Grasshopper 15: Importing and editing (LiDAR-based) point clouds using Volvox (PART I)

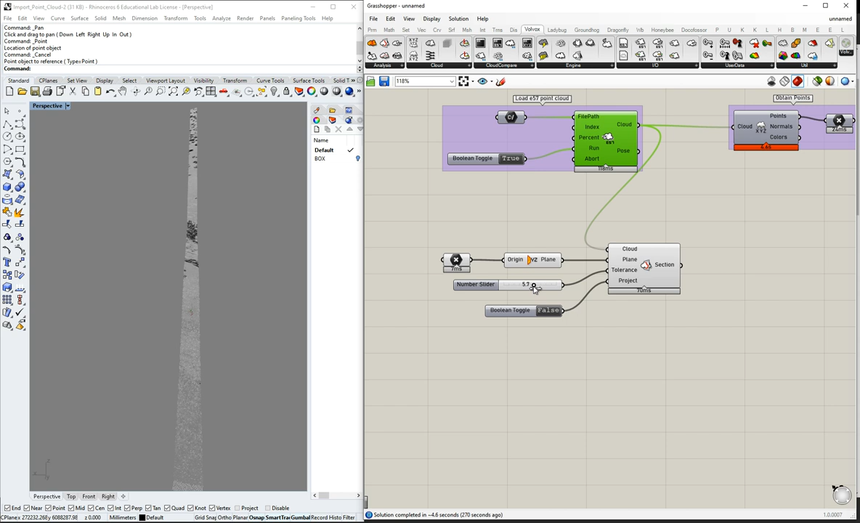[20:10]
So the tolerance will tell you how it's going to be the width of that section. So in this case, for example, I extracted a section of 4.3 meters or 0.3 meters or 0 or 0.5 meters.
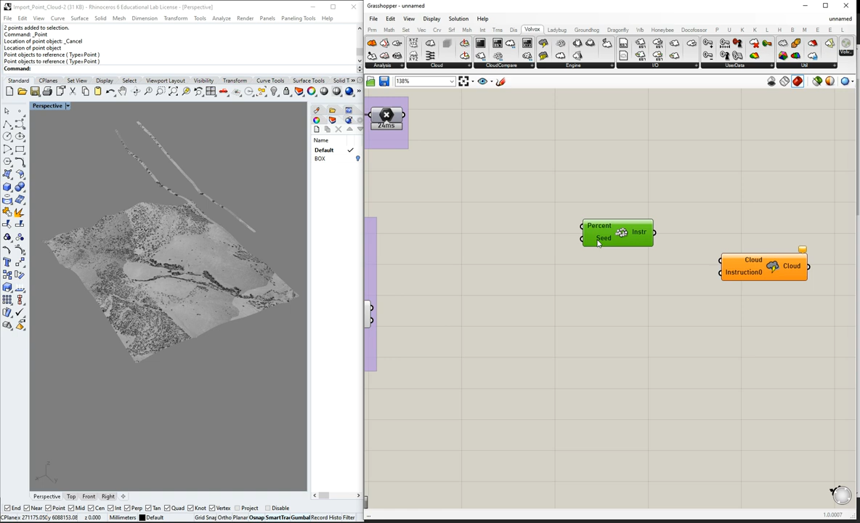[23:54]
So the first one, the name is random subsampling. So it would come here. This is the random subsampling. So if we want to reduce the subsampling of these points, what we need to is just connect the cloud directly to this engine. And then a percentage. So our percentage can be 0.4%. And we can also have a seat from 0 to 1. In this case, it's 1 to 3, etc. We can leave it. And then add the instruction here.
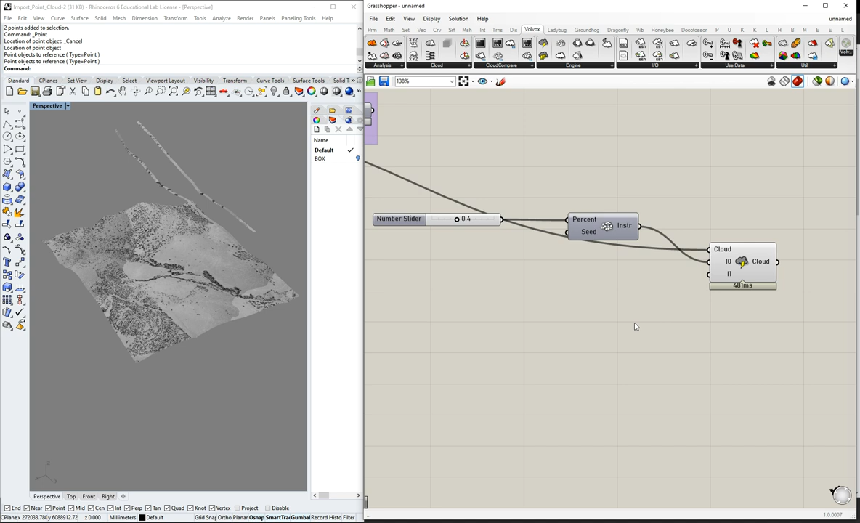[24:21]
So what we're going to have here is another cloud. And I want to show you, this cloud is 0.4%. It's showing 40% of point clouds randomly selected. So we can show this as simply, you can see here some, the spaces in between the point clouds. And I want to disable this.
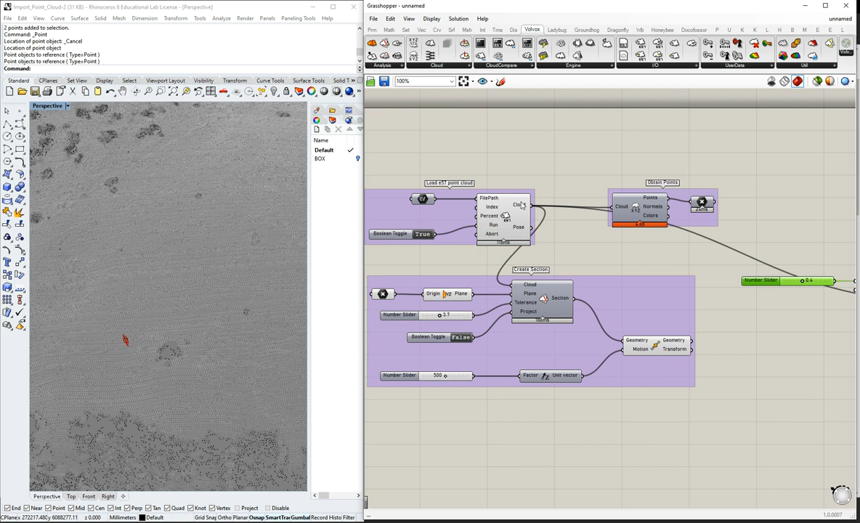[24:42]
You can disable, look, it's 40% and all the points has been randomly distributed.
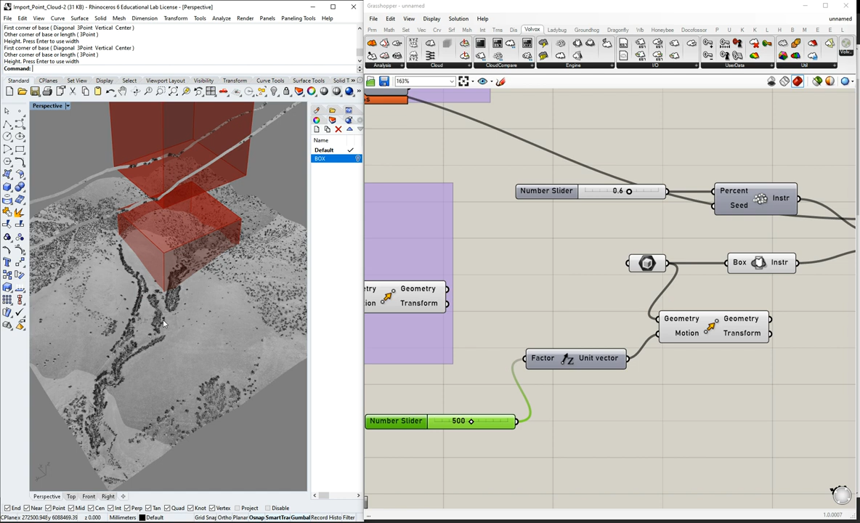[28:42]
So now we move the box 500 meters. Okay. But we haven't moved the point clouds that are inside.
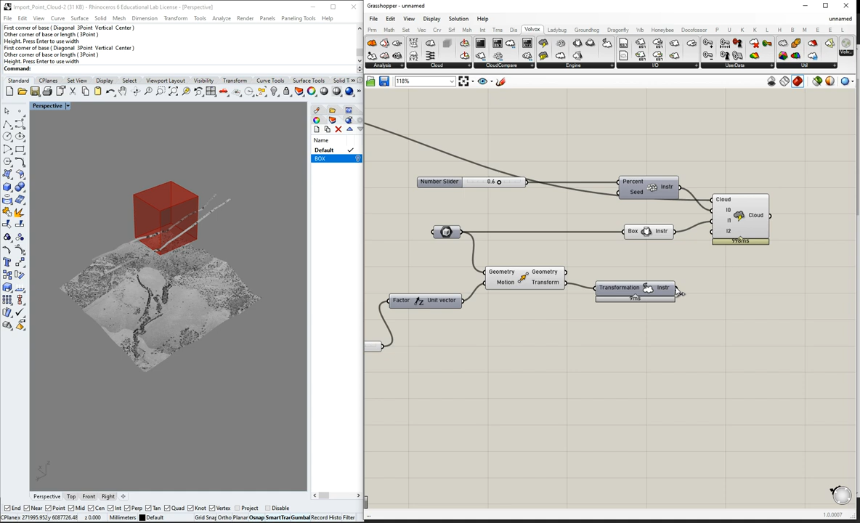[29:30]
And then we are at the instruction into the cloud. So we look, if we move it 500 meters. Now, if we move these a bit more, 125 meters, then the points have moved.
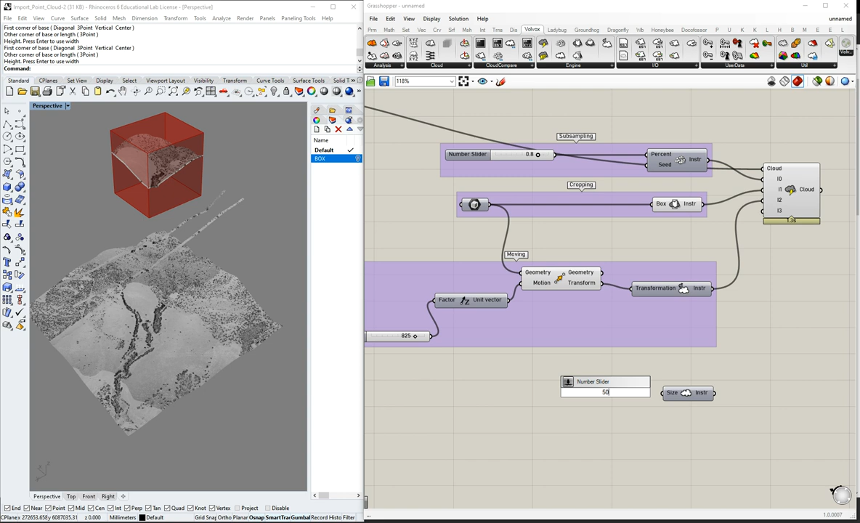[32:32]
Simply, it will tell, you can tell how many points you will want for your whole, for your whole point cloud file. So if you put the size, I will put, I will put 500. Let's imagine. Connect there. Then connect the instruction. As you can see has reduced considerably.
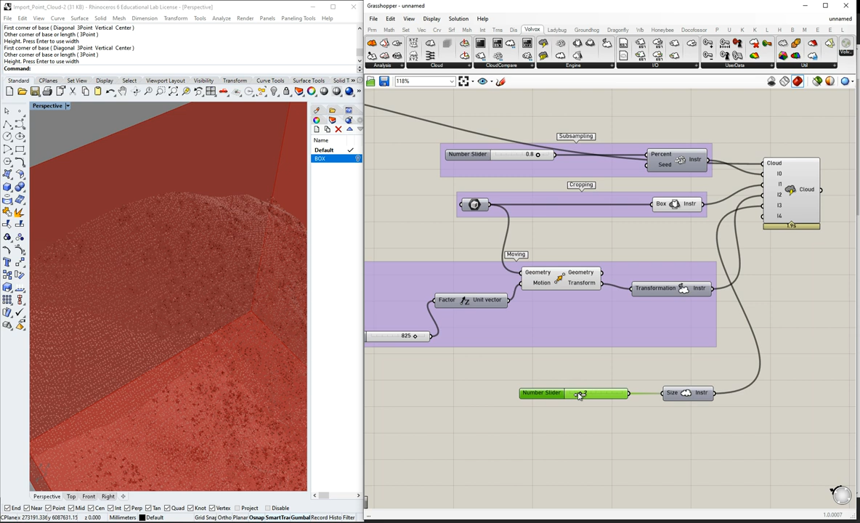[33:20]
It's not exactly, it's not what I, I was thinking. It's just the number of points for the total or for the entire, um, cloud.
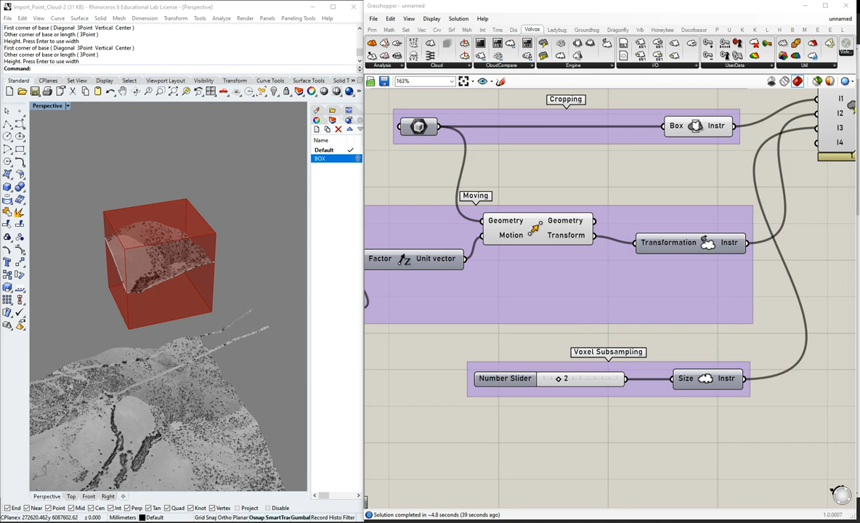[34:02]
Now we go, we're moving into the next one, which is also very interesting. Um, let's say method of coloring the point clouds. So you have some options here. The utility is called voxel color. So this works on the other side of the, it's not an instruction. So you just add the cloud and then you want to add the voxel size. So let's imagine we add five meters. It will be very interesting. The result of the promise. So when we come here, let me, let me do something.
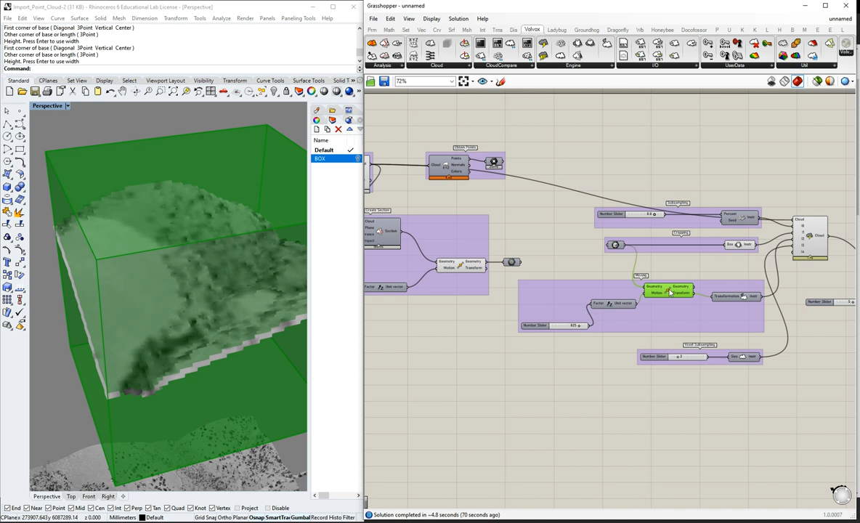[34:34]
We don't need this to appear anymore. Okay. So as you can see here, there are voxels created. So you have voxel later.
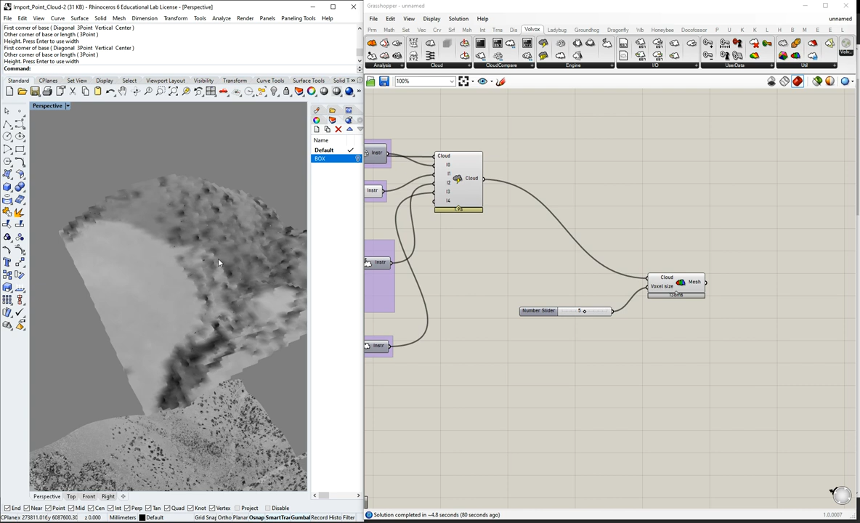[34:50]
So some way your, um, your point clouds. So your point clouds become in, in, in, in cubic forms or voxels with a particular dimension. These are five by five. So if you reduce these voxels,
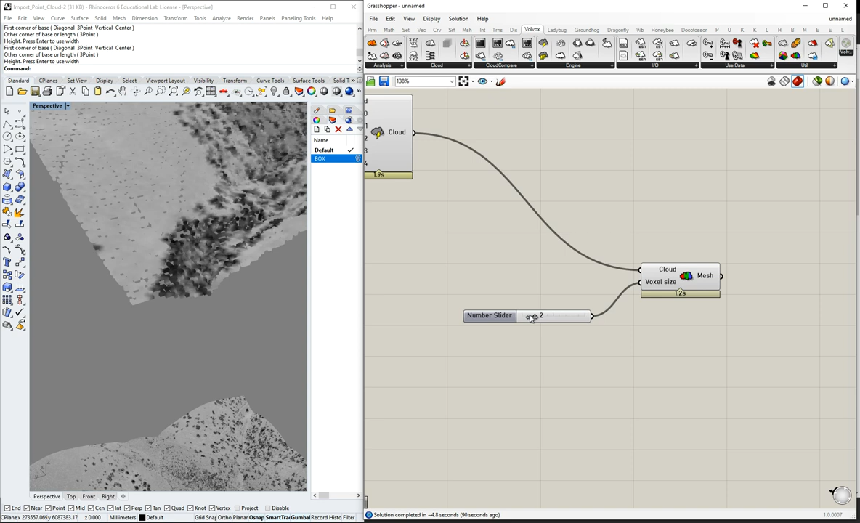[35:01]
the resolution increases and you can see it's one by one, two by two, three by three. And if you, as you increase is the voxels and the array becomes more
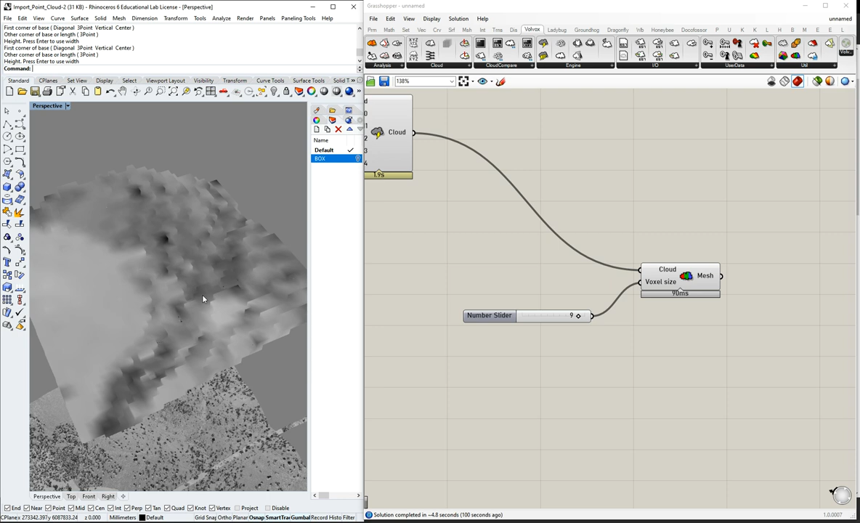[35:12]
square or rough and irregular and coarse. So these can be all connected depending on the number of voxels you have, you, the number of points you have.